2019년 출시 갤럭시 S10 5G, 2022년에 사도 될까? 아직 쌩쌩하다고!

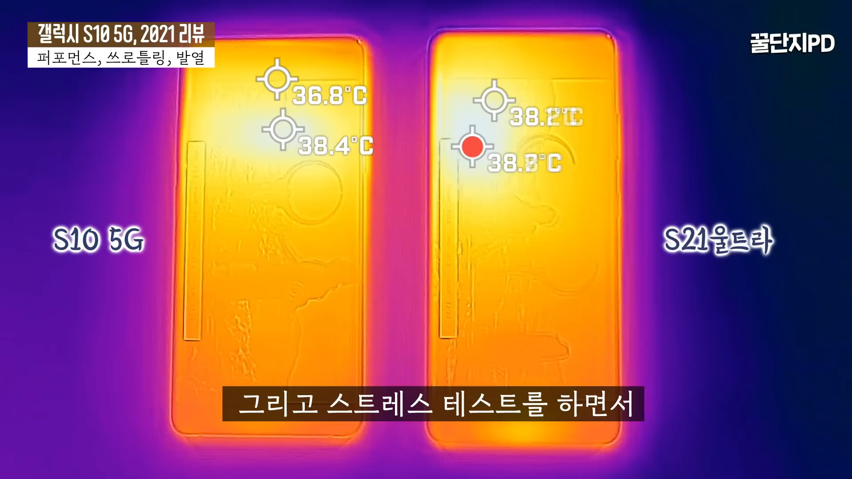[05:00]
그리고 스트레스 테스트를 하면서 외부 발열을 측정해보면 전면의 온도가 최고 38도대가 나오고 후면의 온도가 최고 39도대를 기록합니다. 이 정도면 최상급은 아니더라도 중상급 이상으로 발열관리가 잘 되는 편입니다.